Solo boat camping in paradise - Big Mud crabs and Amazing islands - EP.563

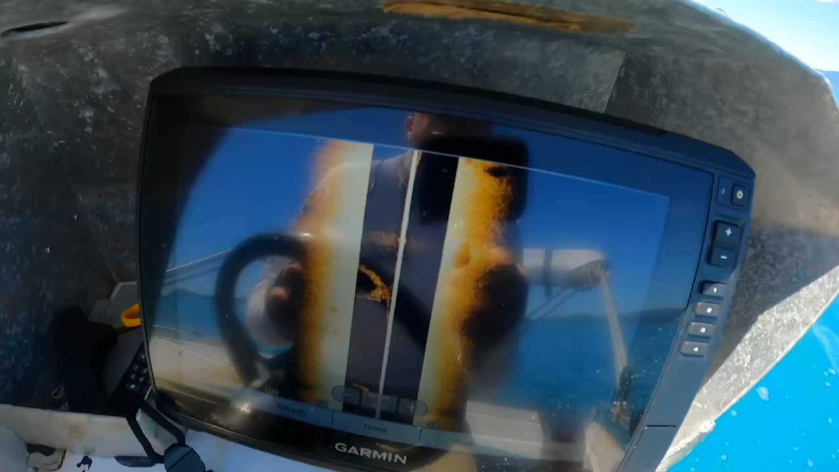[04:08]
in close there we go I found something 10
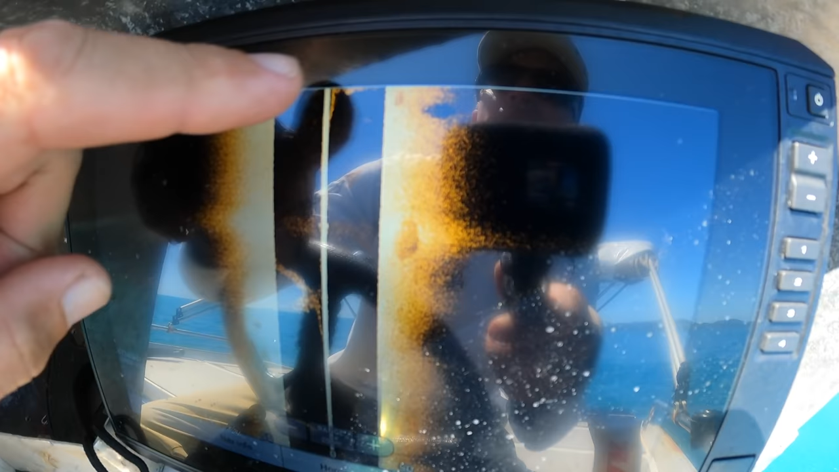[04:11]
30 meters I'm gonna try and pinpoint it's gonna be pretty hard
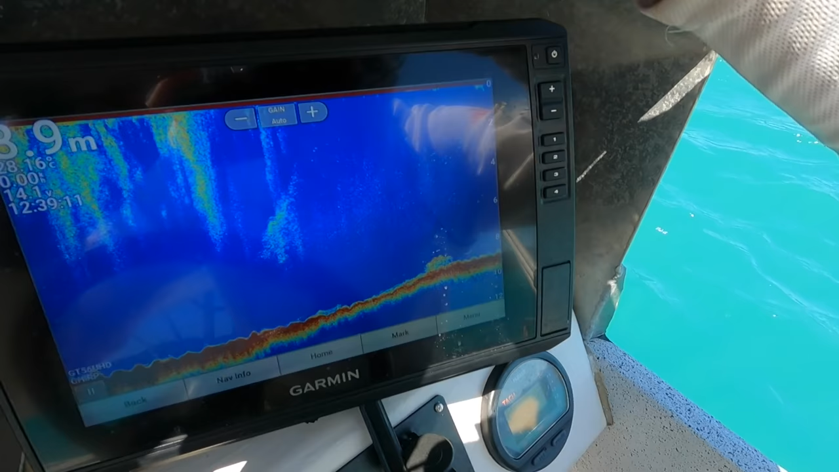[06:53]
I don't know how all you guys can see that but we've got nice bait ball fish down there
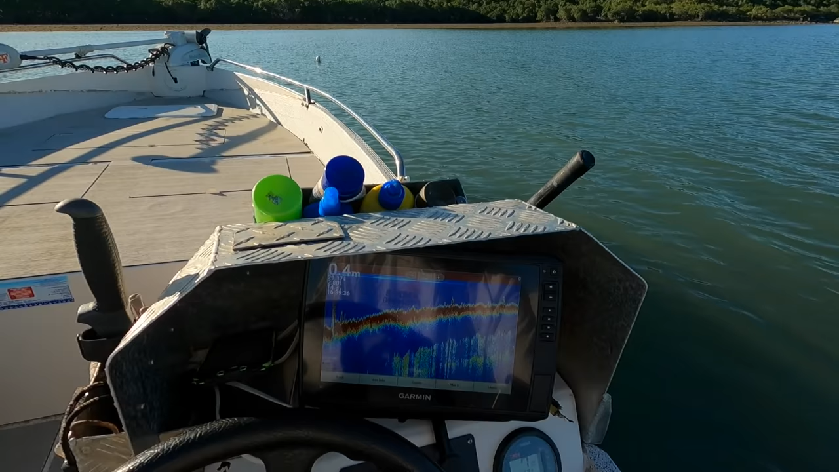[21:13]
glad i didn't go any shallow with the crab pots we've got 0.4 of a meter at the back of the boat and the tide's already come in a bit so
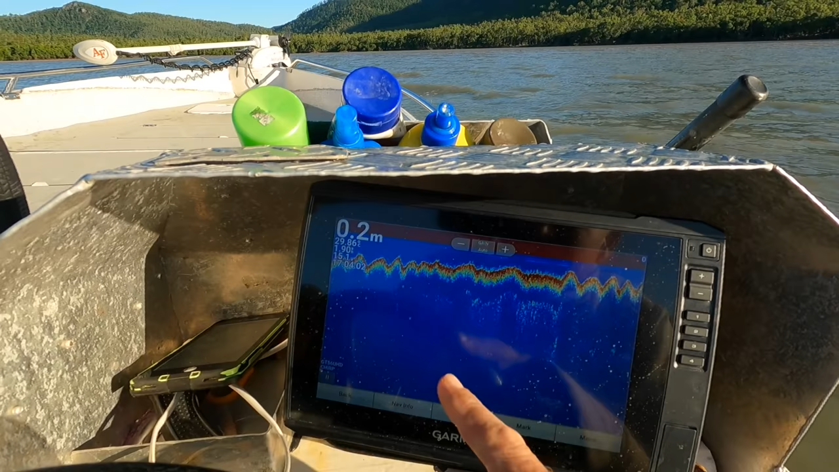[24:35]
On screen: depth 0.2 m
we getting shallow that's 0.2 i think
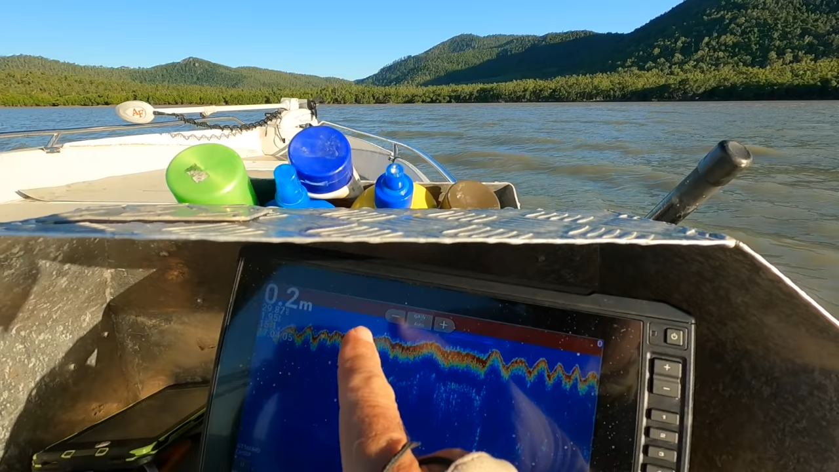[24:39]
On screen: depth 0.2 m
we might even hit 0.1 actually we're hitting bottom there damn it
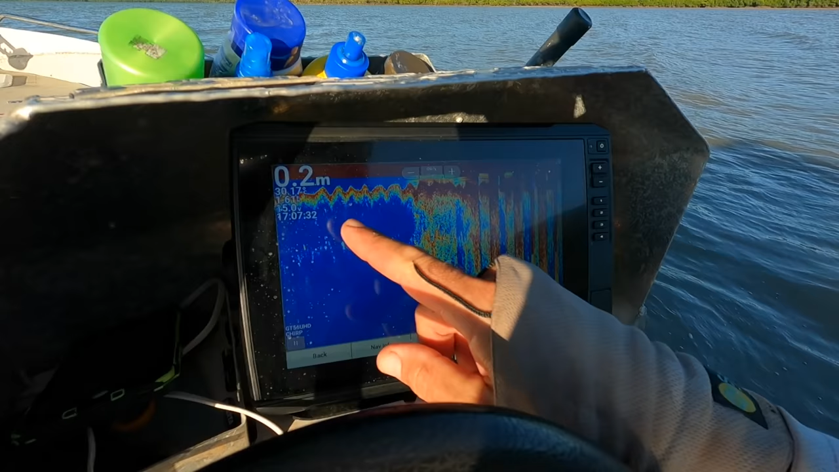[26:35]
On screen: depth 0.2 m
but that's all right still at no it's actually not even reading now so it's probably yeah probably that much water